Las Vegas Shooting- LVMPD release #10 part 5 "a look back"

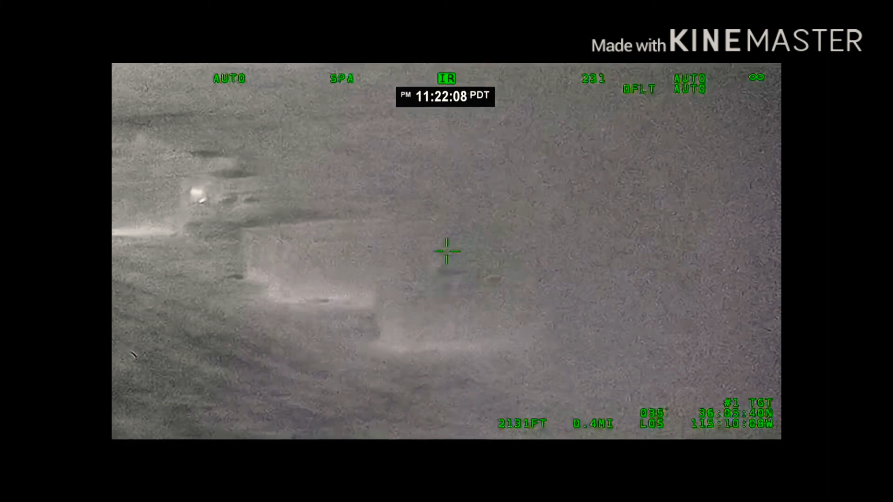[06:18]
an eastbound on Tropicana at the boulevard now. Looks like it's slowing down.